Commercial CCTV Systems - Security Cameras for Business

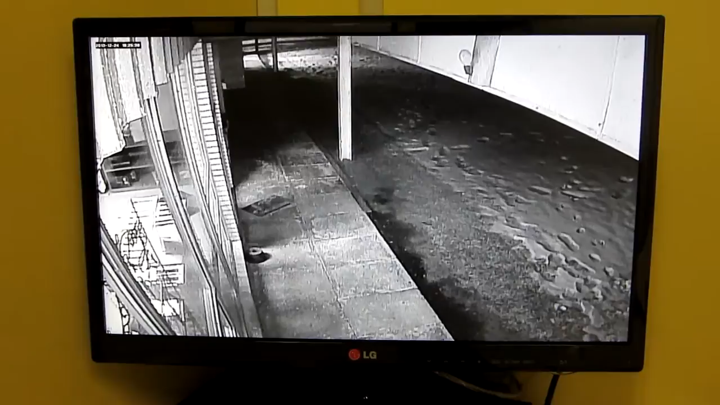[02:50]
well that's looking at the front door this is inside the front door so as people come into the store
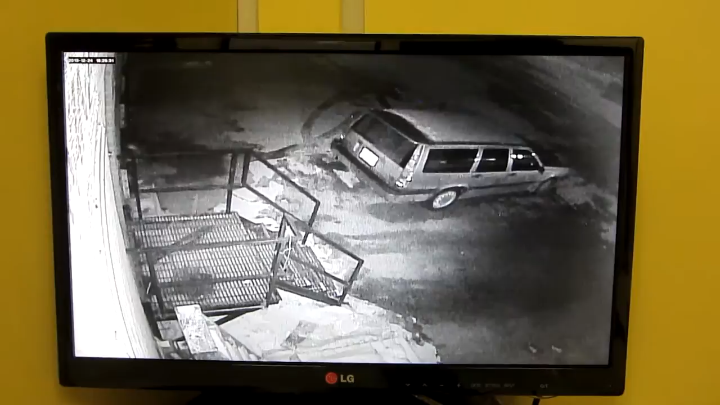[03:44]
the back that's the back entrance and loading dock area from outside so there is the complete installation also show you it working on how it works on the cell phone
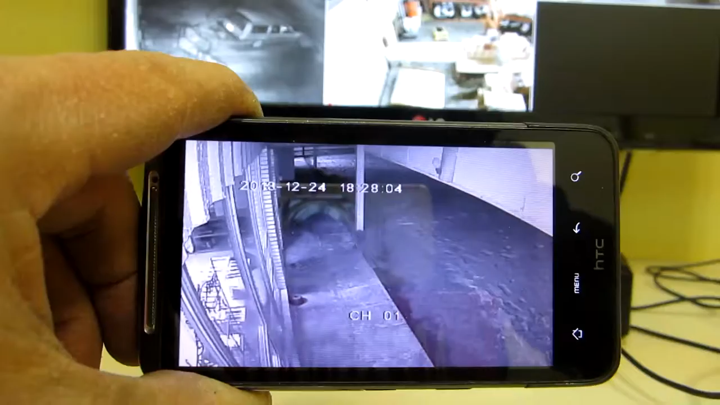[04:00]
so there it is working on the cell phone so you can
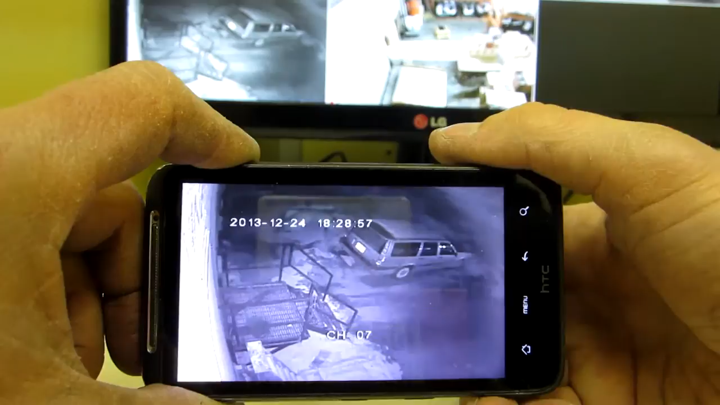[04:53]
that's that that is how the system works